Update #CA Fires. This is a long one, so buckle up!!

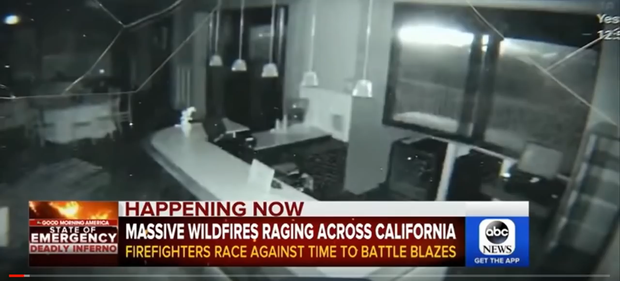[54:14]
Now watch... Watch what is so weird about this fire... Look at that... Uh... It looks like laser beams... Are going through...